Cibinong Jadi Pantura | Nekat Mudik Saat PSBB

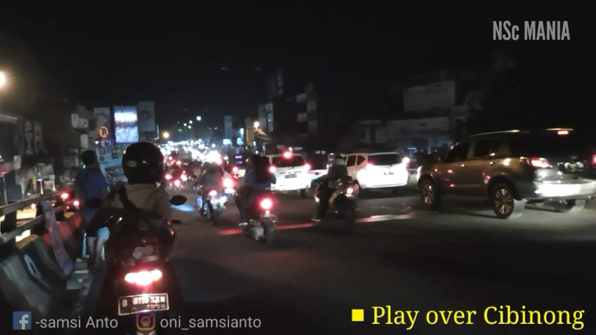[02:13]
Cibinong. Depan sana ada pertigaan dari arah Bogor dan juga arah Cikarang. Beginilah suasana malam jelang takbiran di Cibinong. Pukul